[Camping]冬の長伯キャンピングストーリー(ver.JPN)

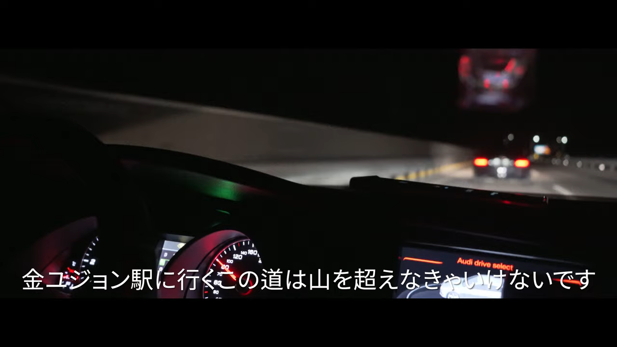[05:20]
キン・ユジョン駅に行くこの道は山を越えなきゃいけないですマイルドなワインディングコースなので、スポーツモードで走ってみます上泊の間、何度も行ったり来たりしたコースだが、でも気をつけて走ります
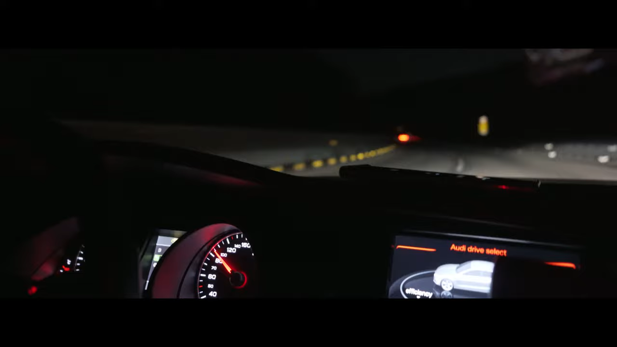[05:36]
A5、こいつ、早くないけど、コーナーリングが楽しいやつです